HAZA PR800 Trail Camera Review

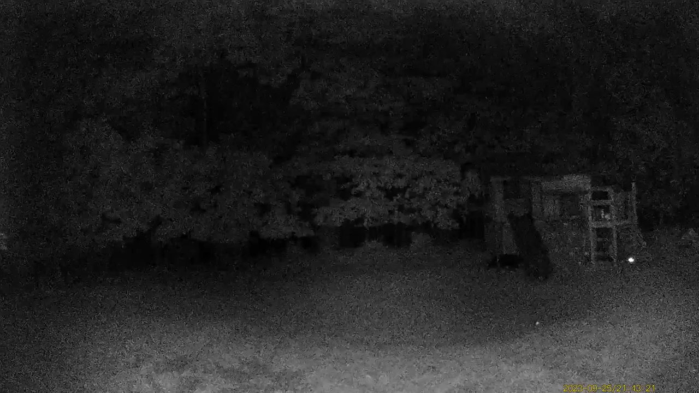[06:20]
Number one from what I could see from what I recorded the night vision on this thing is bad. The quality just it's grainy and from what I've seen of samples from other trail cameras they're a lot clearer.
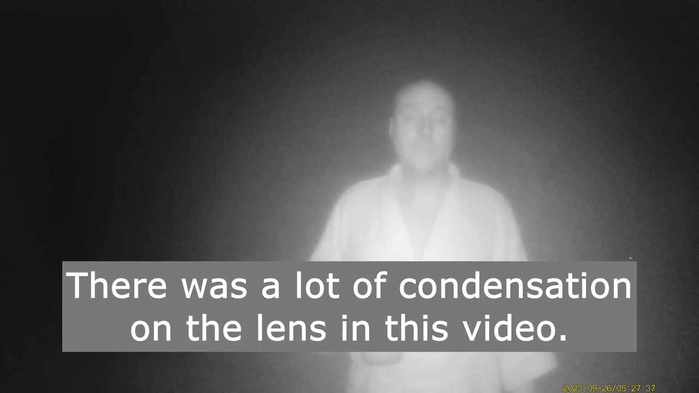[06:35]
Now maybe that has a lot to do with the
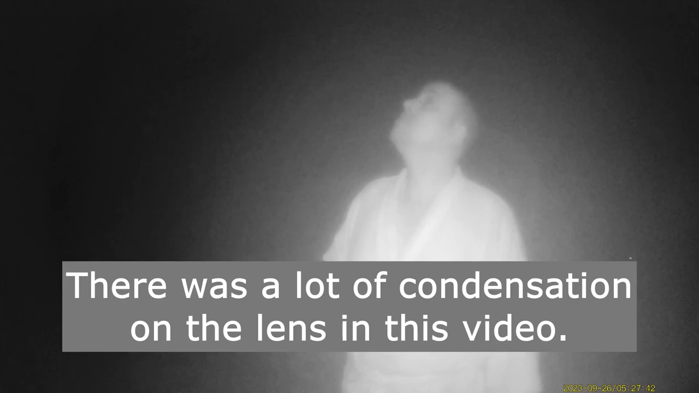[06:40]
distance from the subject that was filmed at night but from what I could see pretty grainy pictures.